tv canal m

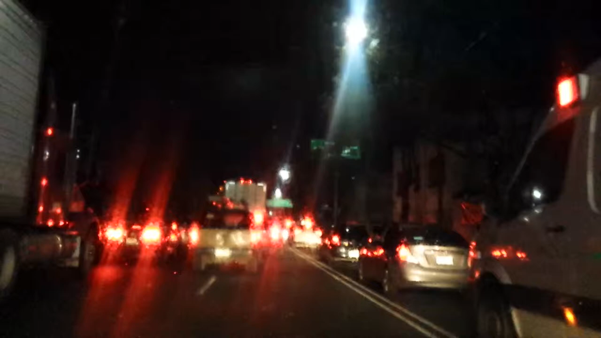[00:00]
4 de la mañana con 30 minutos, estamos ubicados exactamente en esta mañanita
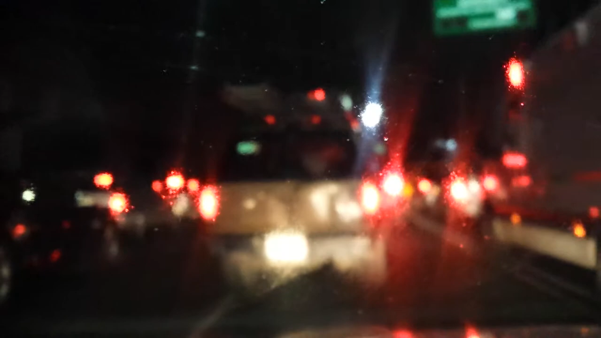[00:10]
sobre lo que es ya la parte de tomar el viaducto a la altura de lo que es el autódromo hermano Rodríguez vemos un tráfico pesadísimo, vamos a llegar a ver qué es lo que está sucediendo es casi por el cruce de Churubusco y exactamente
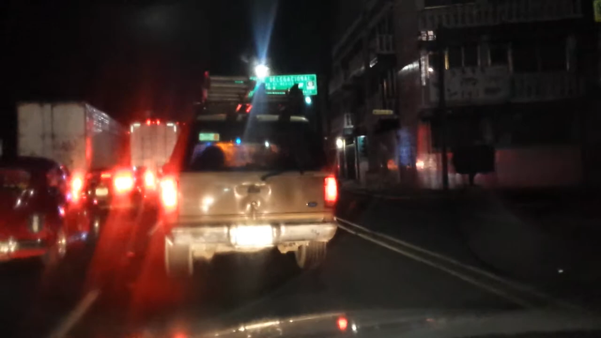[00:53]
el tráfico es pesadísimo, es un tramo pequeño, esperemos sea algo breve o que esté cerrado como nos ha sucedido en algunas ocasiones, el acceso todavía al viaducto porque están reparando,
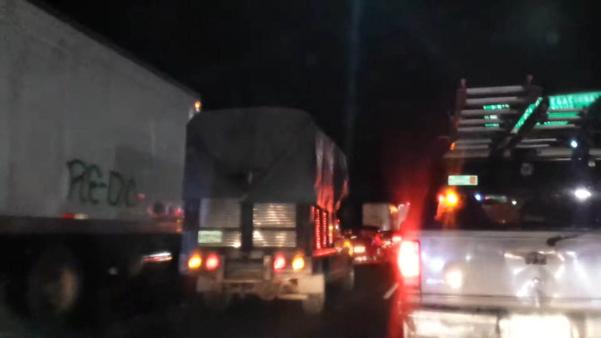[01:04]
por algún encharcamiento la dirección hacia lo que es el circuito sin ningún problema para quienes vienen en este momento circulando desde la avenida de Zaragoza